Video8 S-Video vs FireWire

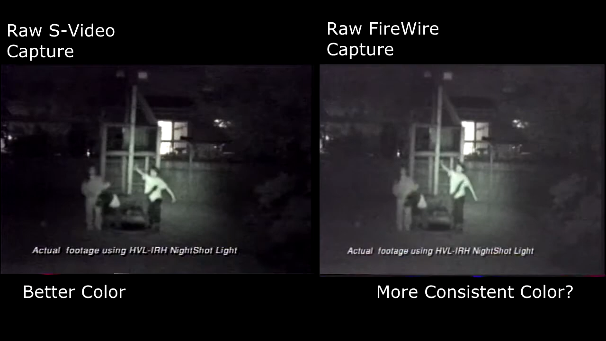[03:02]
The HVL IRH light, and since the HVL IRH is also a video light, it's like getting two lights in one.